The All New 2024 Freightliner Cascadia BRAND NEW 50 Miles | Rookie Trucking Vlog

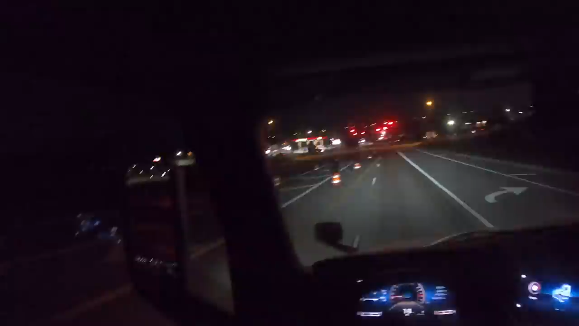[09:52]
So when I backed underneath this trailer, the trailer was pretty much on the fairings. I'm like, bro, that ain't right. So I walked all the way over to my other truck, saw where I had the skid plate there. And then I was like, okay. And so now we're taking this load over to Wabash.
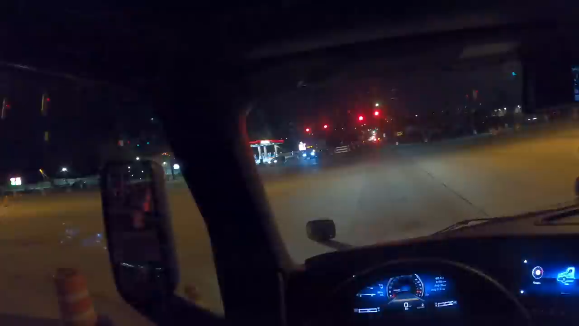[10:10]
And I'm not familiar with this PSI gauge. It says we're at 61 PSI. That's normally about like either right on the money or a little high. So I'm just going to leave it. It's literally almost 10 o'clock at night and 60 is pretty close. So I don't see the point in scaling. We only got like 105 miles to go tonight and there's one way station. And last time I drove by, it was under maintenance.
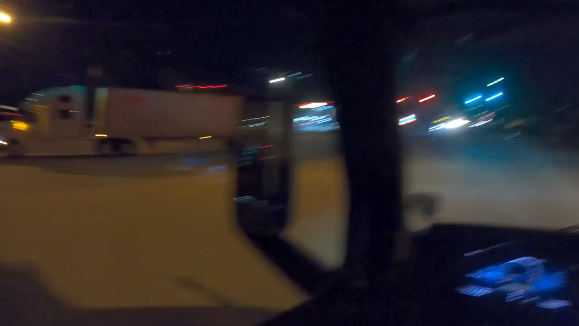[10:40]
And I checked trucker path before I left and it said it was closed.
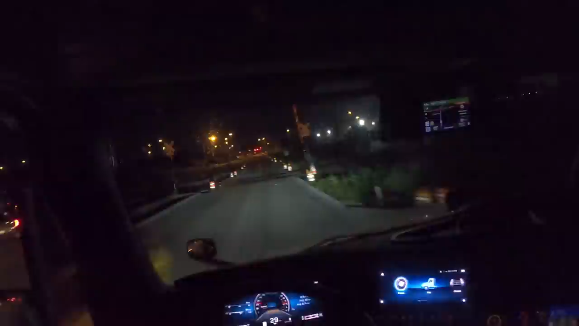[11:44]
It's really cool. Cause it has this gauges menu. Oh gosh. Right. And I have it. I set it up earlier. Let me just remove it and see if I can get it. There's an oil pressure. See, it's not working. It was working earlier. It's not working now. So I don't know. I don't know what's wrong with it. Um, this is kind of a cool thing. I just hit the back arrow and then I can go, maybe I can figure it out.
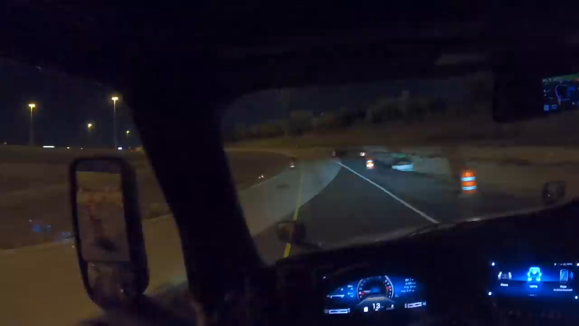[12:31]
And I didn't see it's this one right here and there was no opti idle. So I called one of my buddies that also has a new truck and it's under a cab. You got a cab. And you click that. And there you go. See optimized idle, not available while the vehicle's moving. But yeah, I don't know. I mean, this is supposed to be hands free because you got both hands on the wheel. I watched like a video on like the functionality of it. And I kind of wish it was just like a clicker because it's kind of like, these are like touch pads.